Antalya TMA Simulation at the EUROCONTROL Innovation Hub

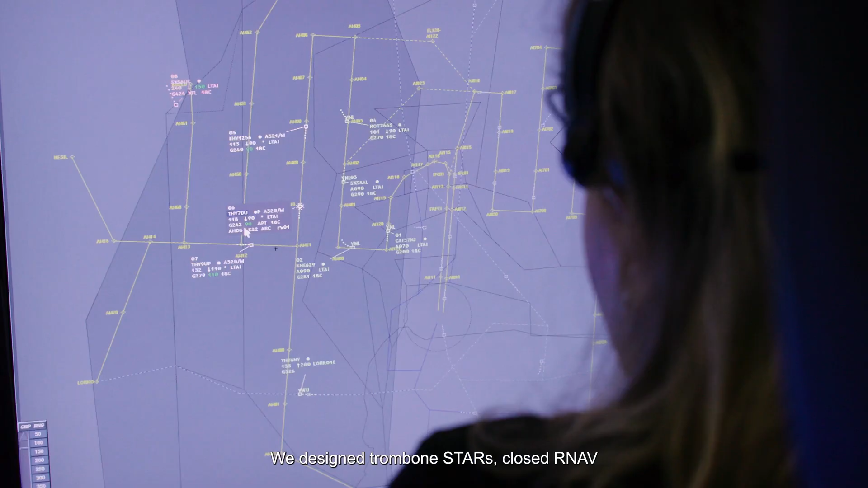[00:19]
We designed it through most stars, closed arm up and independent parallel approaches.
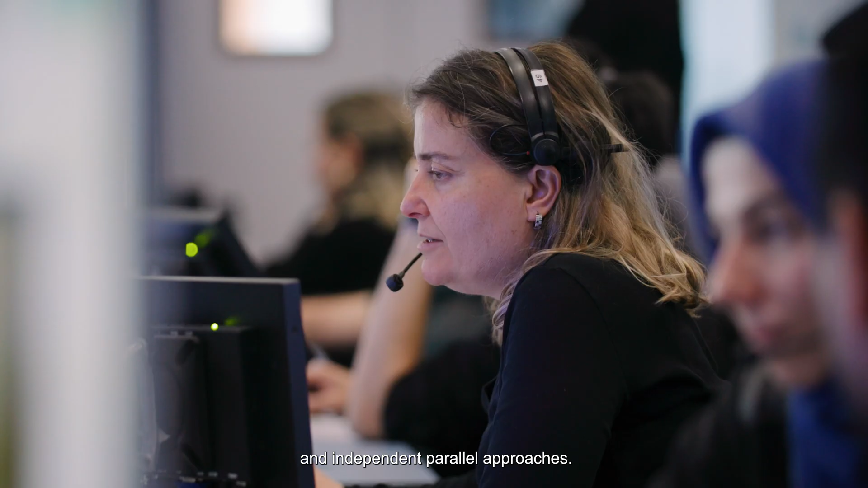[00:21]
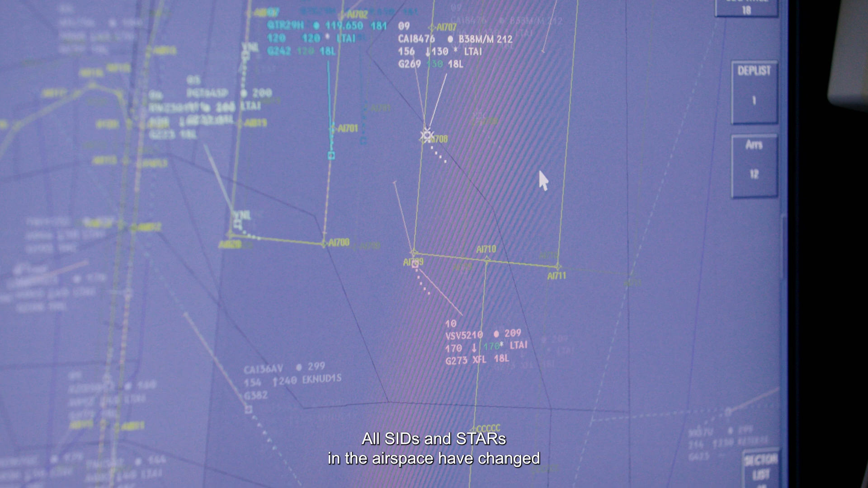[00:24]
All seats and stars in the airspace have changed and we are currently simulating these changes.